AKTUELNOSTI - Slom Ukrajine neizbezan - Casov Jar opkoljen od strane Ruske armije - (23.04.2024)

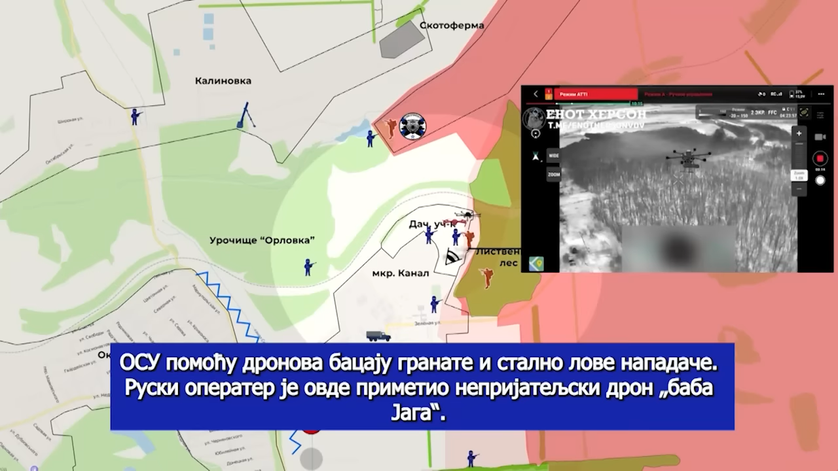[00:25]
Противник успел скинуть взрывчатое вещество, скорее всего, по военным. Косвенный признак того, что российская сторона уже присутствует здесь.